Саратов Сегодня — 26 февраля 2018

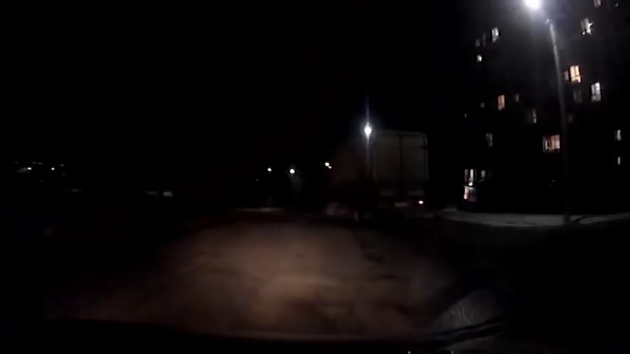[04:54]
На требование остановиться для проверки документов водитель грузовика не отреагировал.
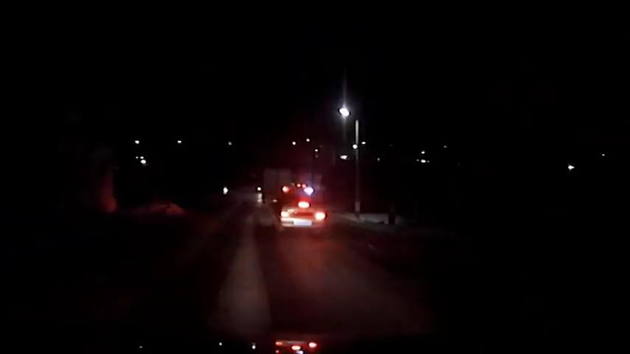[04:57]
И инспекторам пришлось догонять нарушителя.
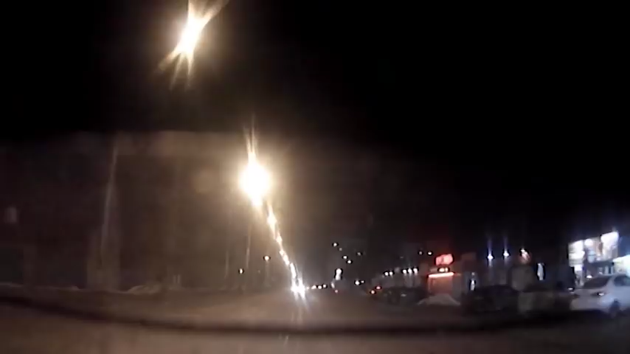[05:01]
На кадрах с видеорегистратора видно, как грузовой автомобиль «Мерседес» выезжает на полосу встречного движения,